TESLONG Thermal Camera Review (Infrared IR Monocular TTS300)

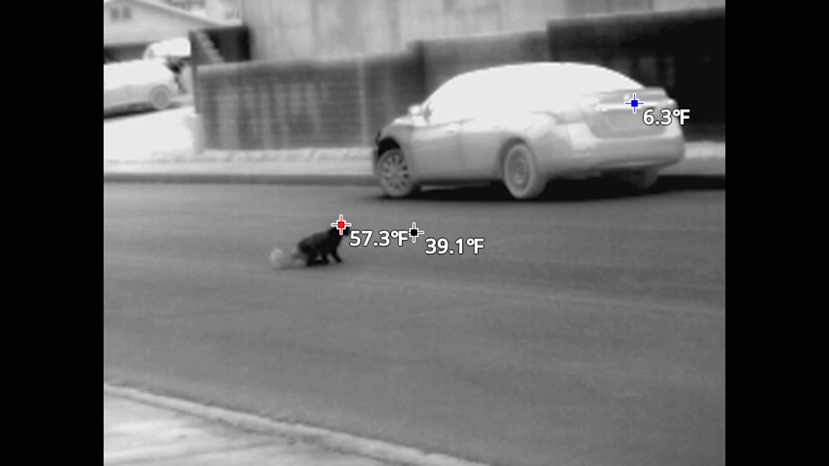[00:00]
On screen: spot 39.1°F, max 57.3°F, min 6.3°F
the video that you are seeing right now was shot very late at night using this thermal imaging
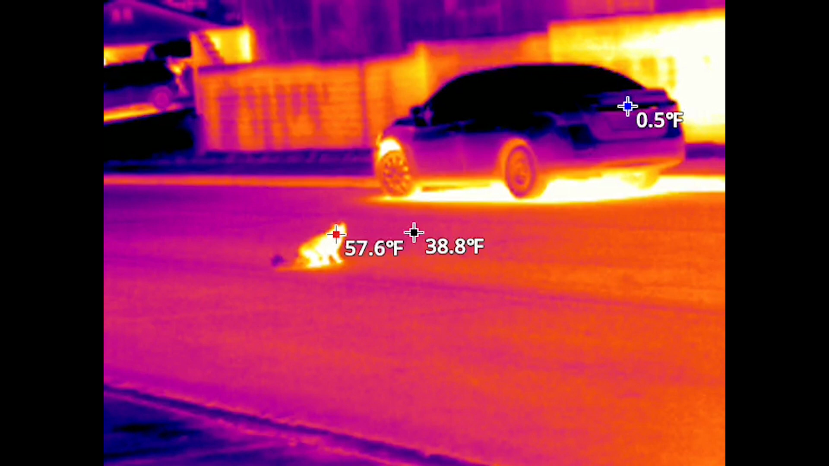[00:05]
camera which essentially turns night into day thermal imaging has plenty of uses
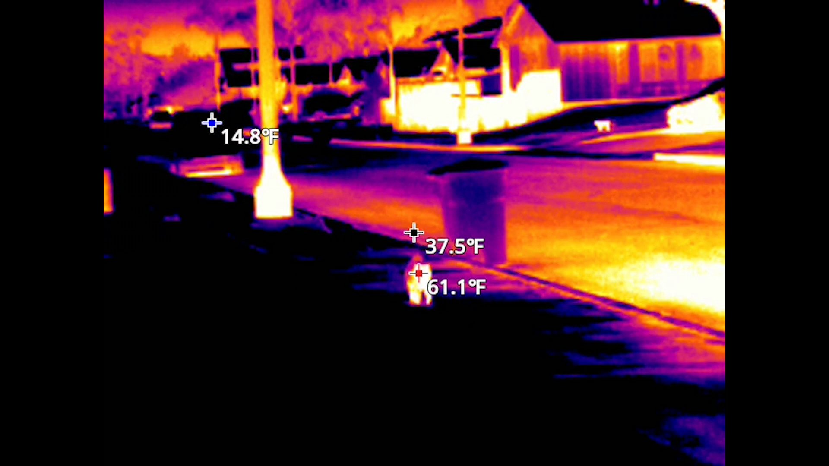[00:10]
On screen: min 14.8°F
such as security animal observation but also the inspection of anything that
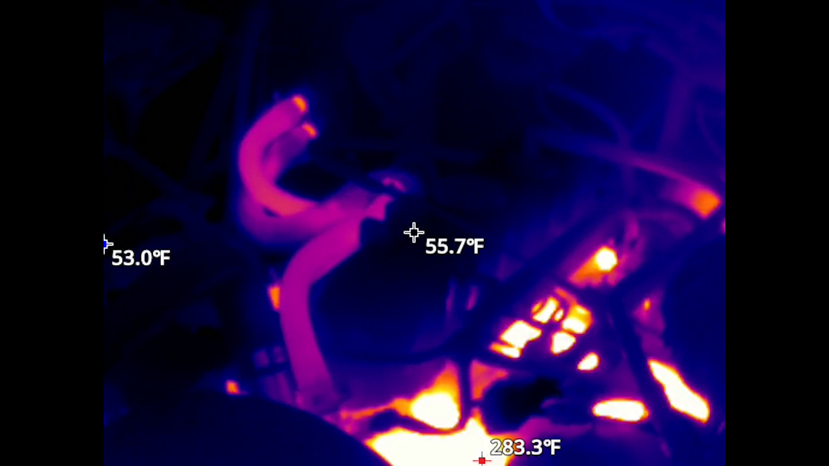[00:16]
On screen: spot 55.7°F
generates any amount of heat like the engine bay on a vehicle or the central gas furnace
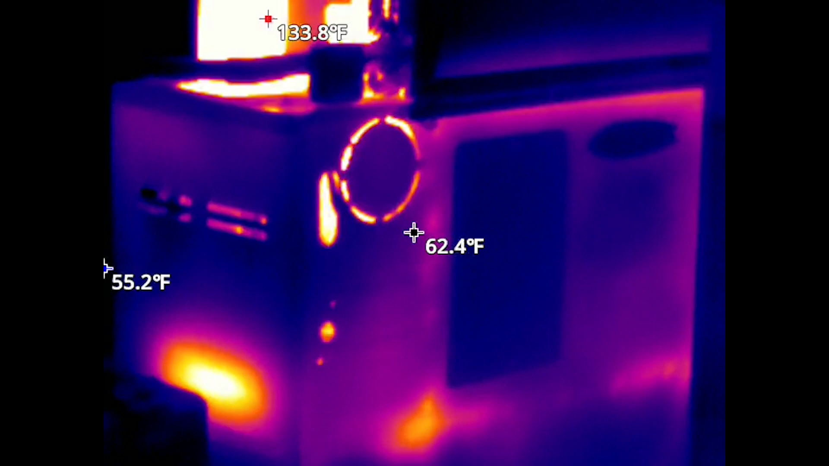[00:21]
On screen: spot 62.4°F, max 133.8°F
on my house let me show you how it works
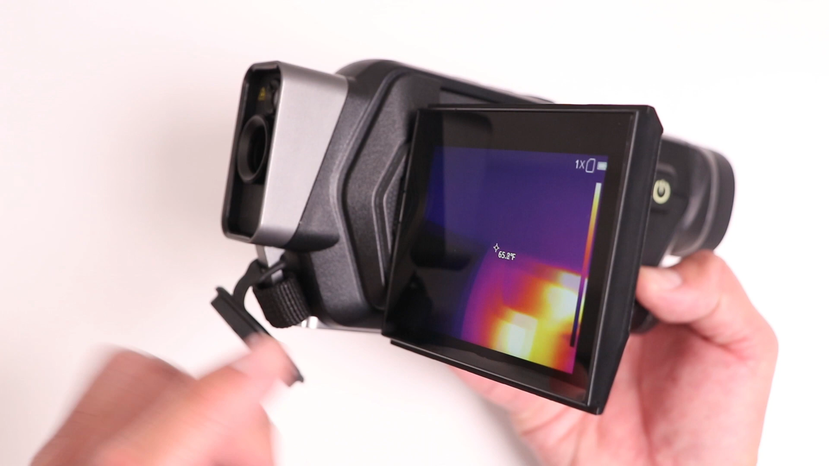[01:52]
you and you'll notice that the numbers actually flip so you can read them correctly if you decide to turn the display completely around and as you may have
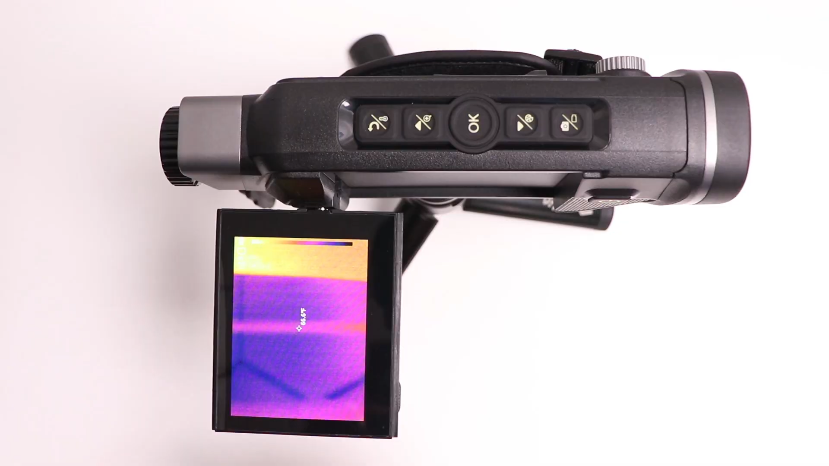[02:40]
gigabyte memory first off we have an indicator for temperature in the center of the screen now what it is important to know is that that temperature reading is calibrated to be accurate up to a maximum distance of two meters which is about six feet now this is going to be great for inspection of things that are close to you such as an engine or perhaps an air conditioning heating vent but if you're trying to get the temperature of an animal that is further away from you than two meters it's not going to be accurate not sure what you would want to do that but just keep that
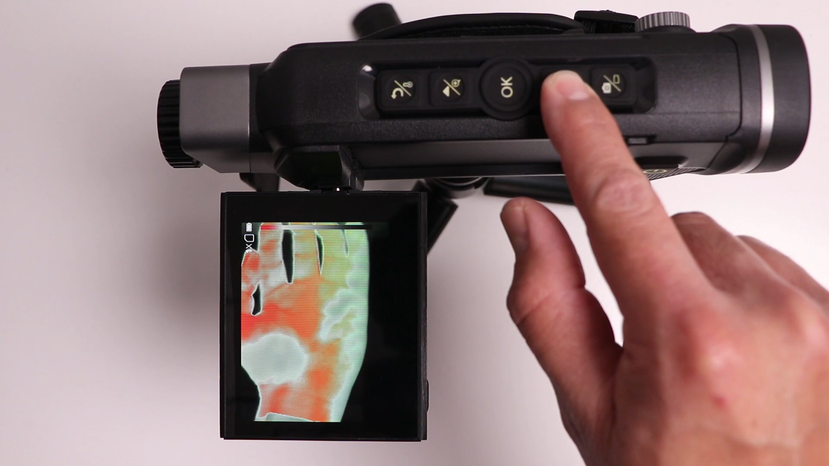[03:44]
vision look here's the fourth one and here's the fifth one notice that now on this particular view white represents hot and on this version black represents hot and we can also take a picture tapping this button right here tapping one more time
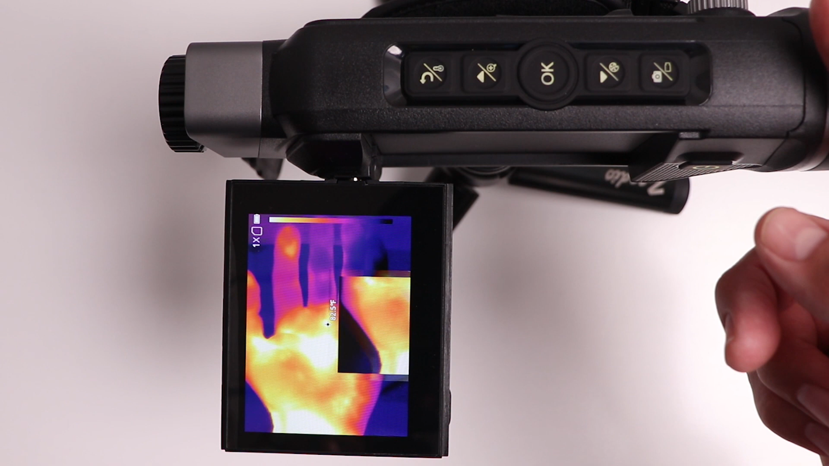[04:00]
to confirm and if we wanted to start recording video instead of tapping it i can hold the button down and it's going to begin to record a video as you can see there is a red dot
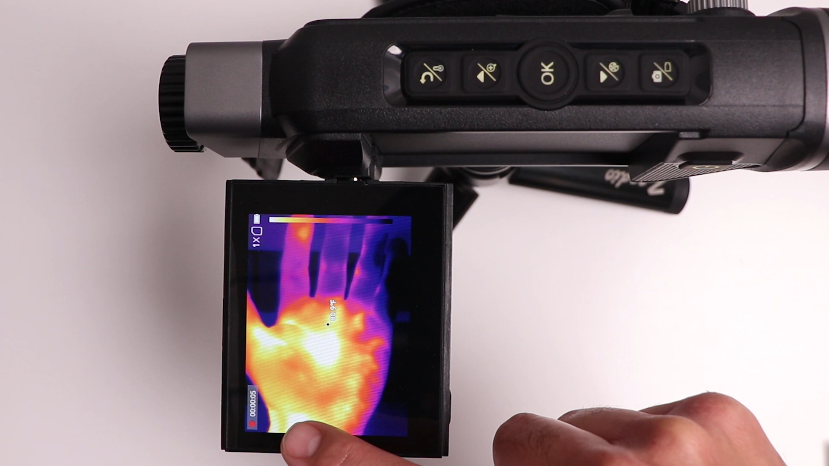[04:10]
indicating that we are recording and when we are done recording we can just tap this button one more time and the power button in addition to turning the unit on or off can also be tapped and that is going to bring
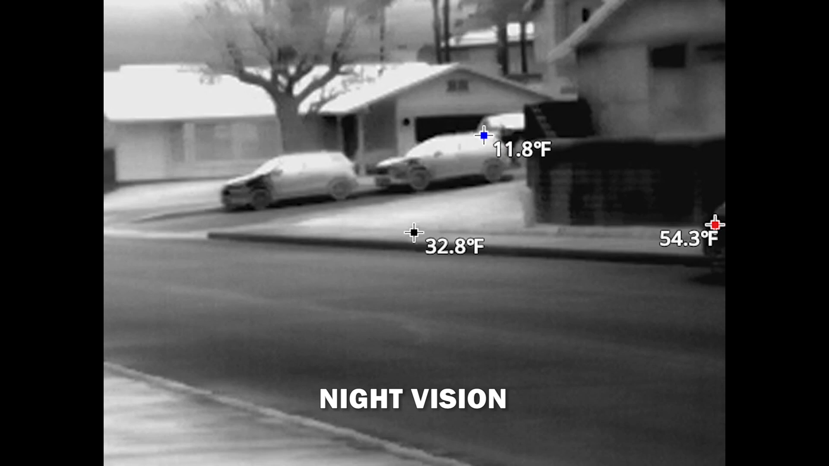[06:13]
And this OK button brings up the menu and
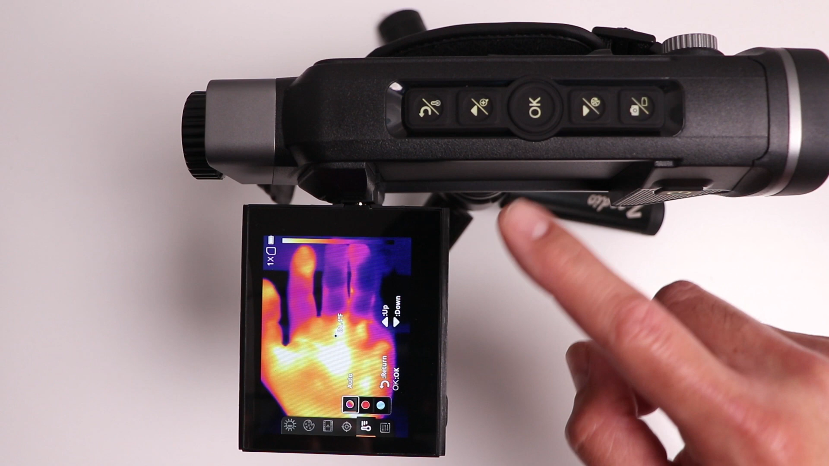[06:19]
I want to show you the temperature range option because it can be set to auto for most uses is going to be fine, but you can also change it to maximum or to minimum temperature.
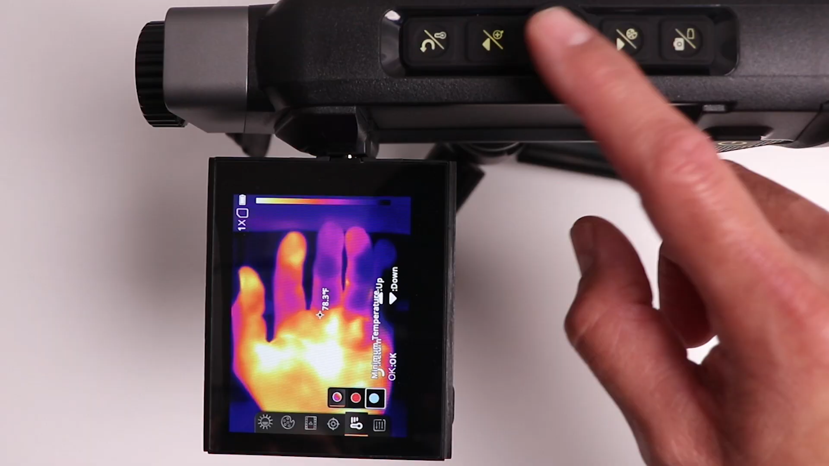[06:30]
Now, what exactly does that do? Well, I'm going to show you what that does. I'm going to hit OK on there and I can use the arrow to adjust. Notice that the slider is moving up and that is going to decrease or increase the sensitivity either on the lower range or in the upper range. And as you can see now, I can only see my hand as opposed to the background.
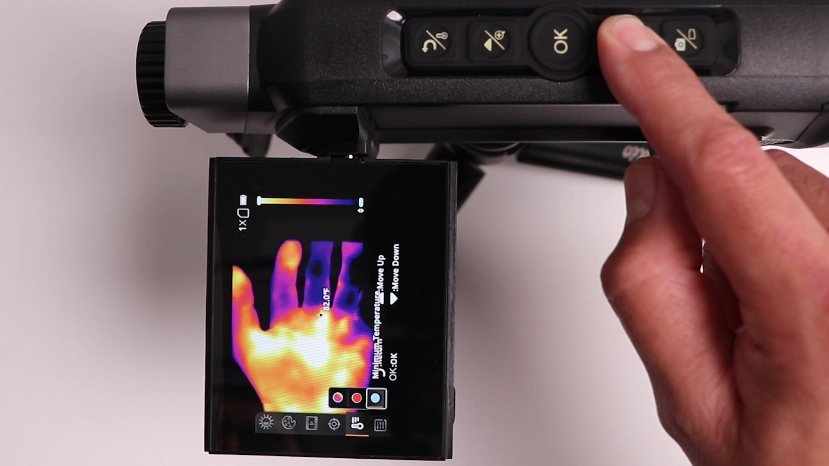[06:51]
Now, this is going to be convenient if you're trying to filter out lower temperature ranges. And if you wanted to really only see high temperature ranges and perhaps potentially allow you to detect things that are hot versus things that are warm, you can continue to decrease that window. Notice that you can only see the center and you can keep going as high as you want over here.
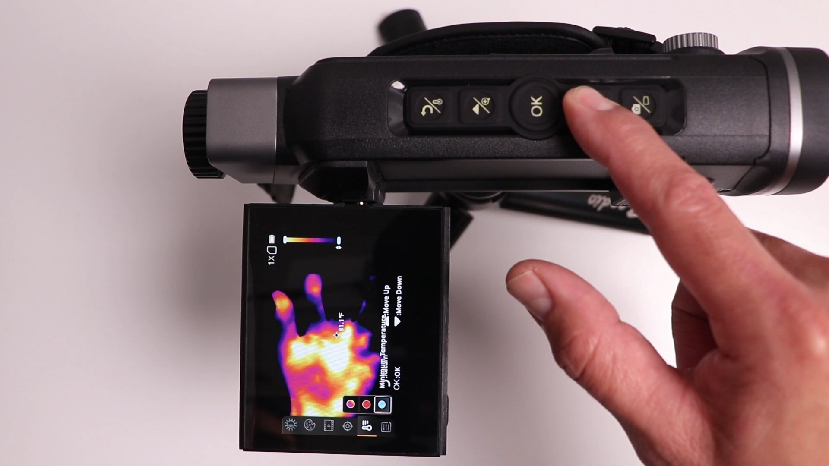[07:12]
So it is nice that we have that kind of flexibility and you can also use this menu to increase the screen brightness. Right now, I have my roughly about 75 percent.
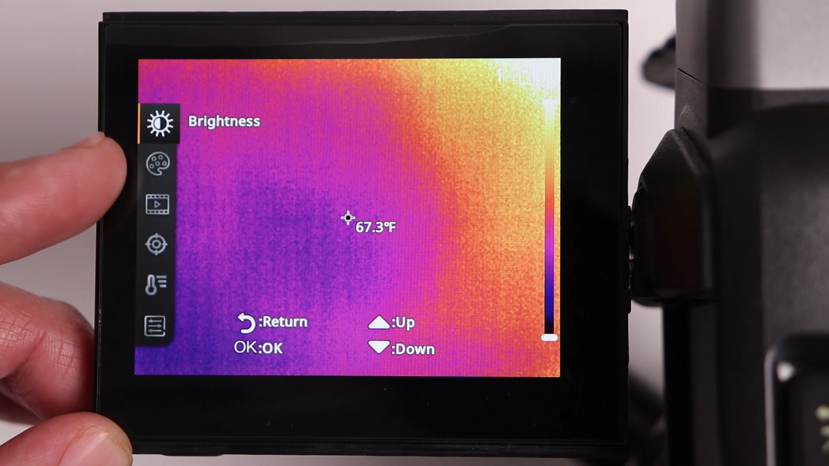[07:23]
On screen: spot 67.3°F
Also, the second icon right here is just another shortcut to the different presets that I showed you earlier,
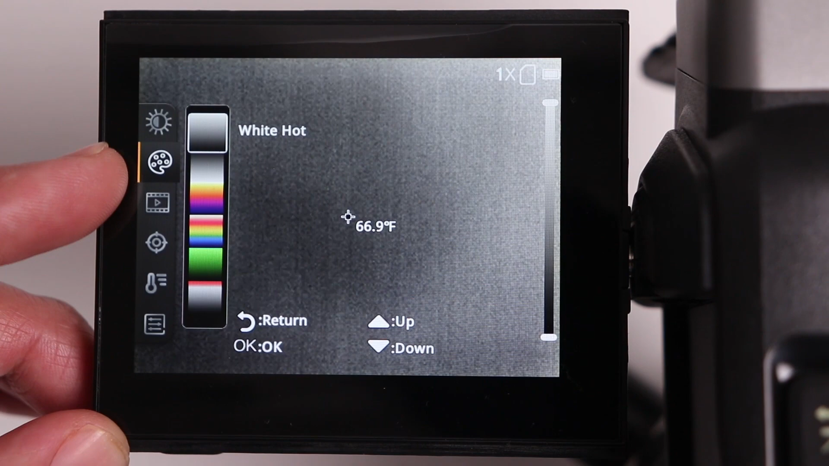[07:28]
On screen: spot 66.9°F
that white hot, black is hot, the iron one, which is my preferred one,